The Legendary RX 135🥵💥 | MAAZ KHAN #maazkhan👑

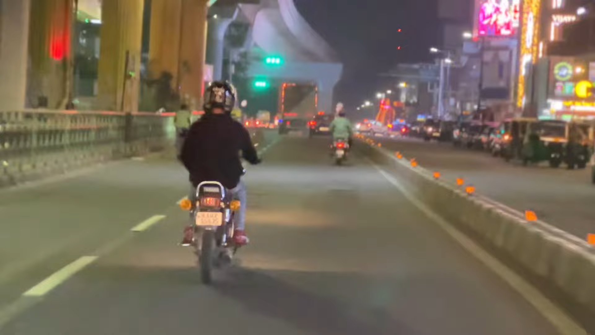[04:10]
दिवाली का थोड़ा बहुत डेकोरेशन भी किया गया है, तो वो भी दिखाते हैं इस वीडियो में। जस्ट हैव अ लुक एट ब्रिगेड रोड।
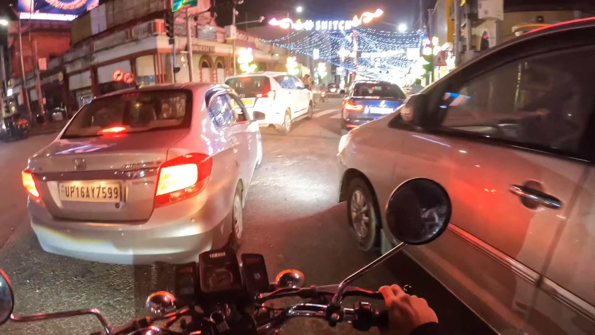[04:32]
इधर पे पूरा दिवाली का डेकोरेशन हुआ है।
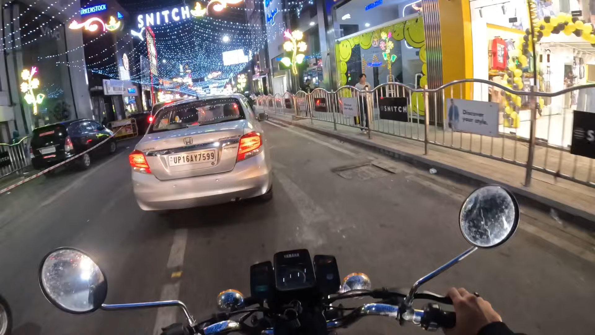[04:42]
इसीलिए ट्रैफिक भी इतनी ज़्यादा ट्रैफिक है।
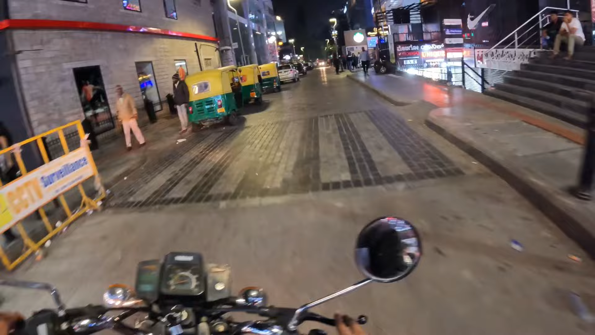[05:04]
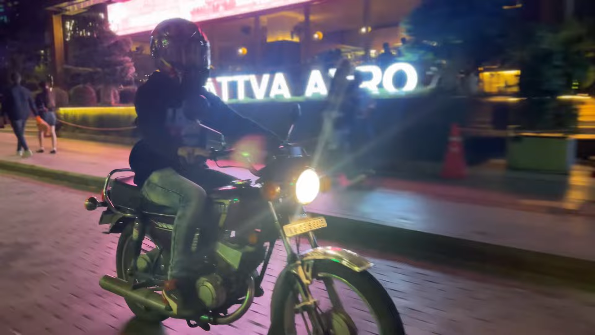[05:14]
इतनी ट्रैफिक क्यों है?
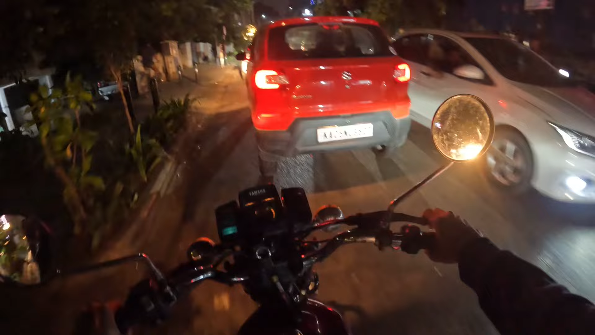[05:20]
टाइम तकरीबन 10 बज रहे हैं, रात के 10। एंड जस्ट हैव अ लुक एट द ट्रैफिक। हाँ, एंड ये भी शायद दिवाली का ही डेकोरेशन है.
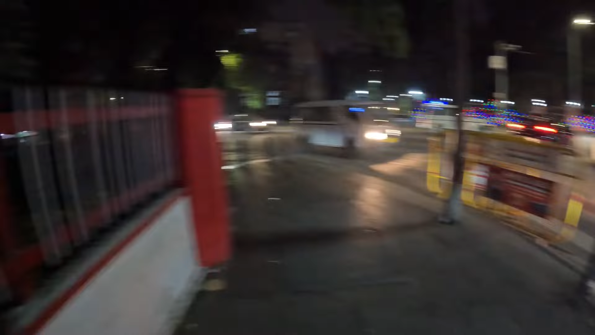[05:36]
तो दिस इज द लेजेंडरी व्हीकल. तो लेट्स जस्ट गो नाउ. ऑलराइट, तो अभी चाय सब हो गया है.
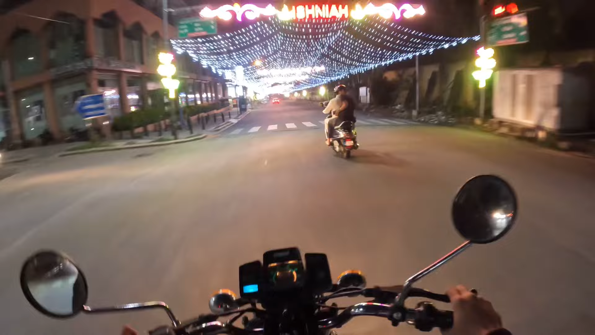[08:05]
So I just want some pictures over here. थोड़े बहुत pictures देंगे इधर पे जब traffic नहीं रहेगी.
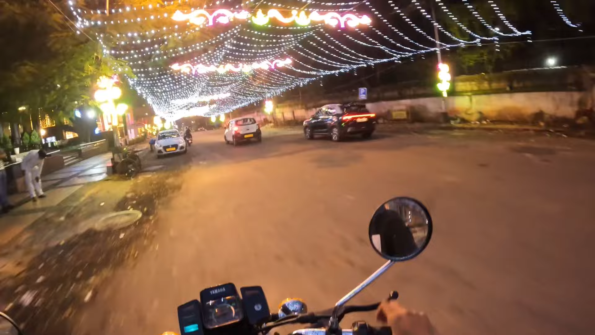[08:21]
Because इस lighting में pictures बहुत ही बढ़िया आएंगे.